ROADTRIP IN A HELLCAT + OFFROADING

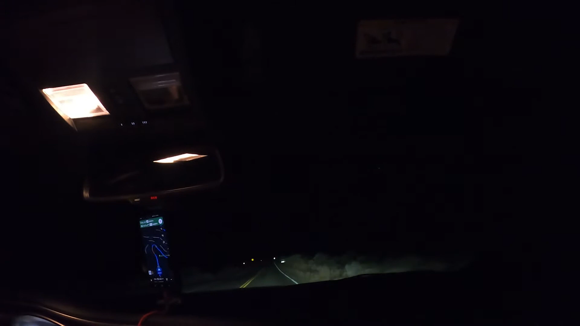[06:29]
But a lot of bugs. That was a big bug. Danger. Do not approach the wildlife. Do not approach the wildlife. They will hurt you. I think those are envelopes. Oh my god. Are you kidding me? Are you kidding me? No, those are fake. No, they're real. They're huge and they're eating. Oh my god. They're huge. They're huge. Oh my god. They're huge. Oh my god. They're huge. Oh my god. Oh my god.
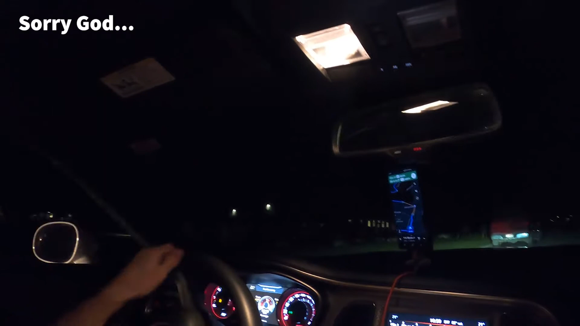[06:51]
There's so many of them. Oh my god. Oh my god. I thought the deer at Zion were cute. Look at these huge guys. They're huge. What are you? You're not deer. Oh my god. What are they? They're elk. They're elk. Hello elk. Hello elk.
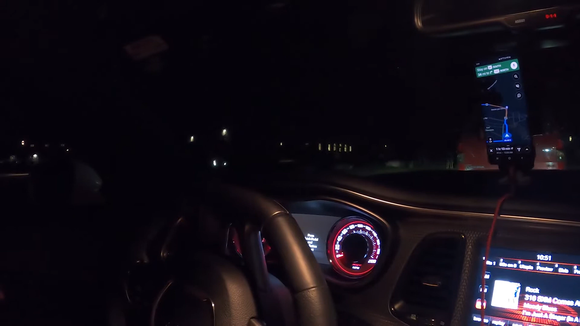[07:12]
Oh my god. Oh my god. They're beautiful. They're beautiful. Oh they're running.